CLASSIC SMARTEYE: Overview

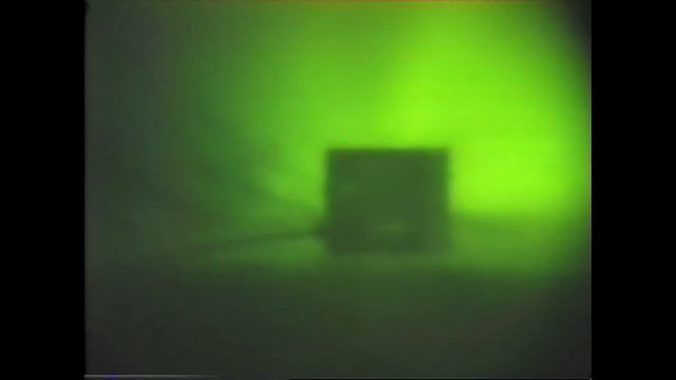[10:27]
LED gives this sensor greater range
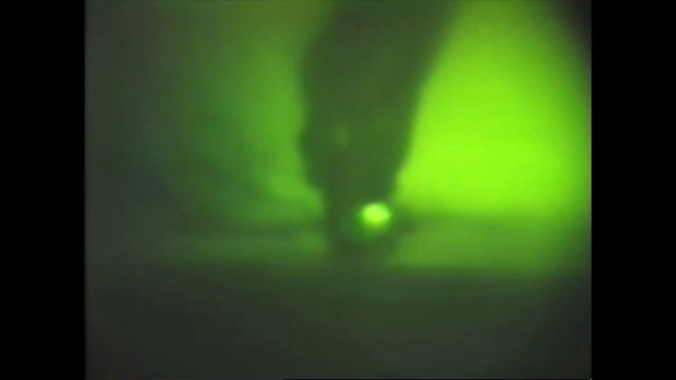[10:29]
and punch through than the visible light smart eyes
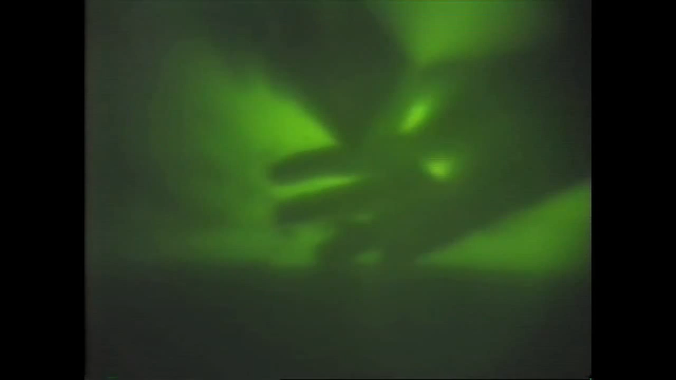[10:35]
infrared is generally the best choice for simple object detection or part placement work it stands up best to dirty environments